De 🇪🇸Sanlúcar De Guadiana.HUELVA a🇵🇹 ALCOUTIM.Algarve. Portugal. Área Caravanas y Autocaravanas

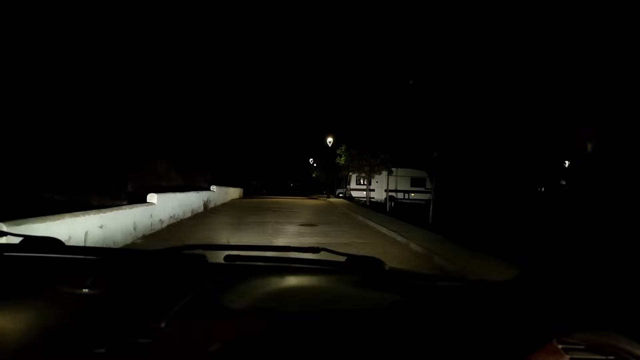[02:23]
Bueno, pues, cambio de planes y vamos a Gibralión. Pero estaba a tope con una fiesta, feria, así que cambio de planes y nos venimos aquí.
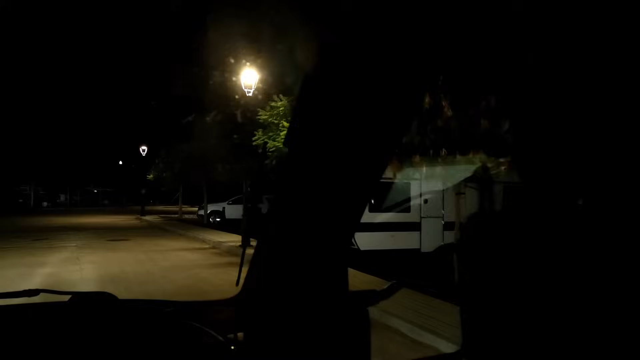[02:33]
A Sanlúcar de Guadiana, al área de autocaravanas y caravanas. Estamos viendo aquí una caravana también.
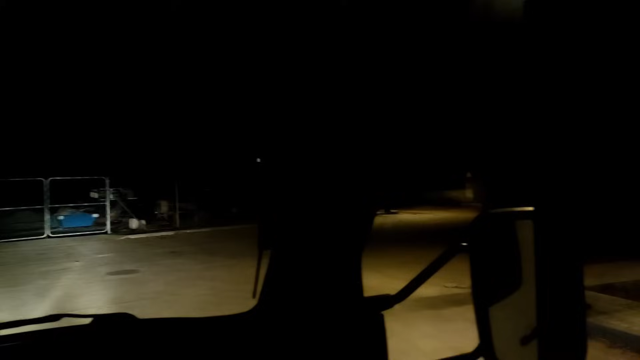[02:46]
Pues, aquí hemos llegado, fin de cuentas.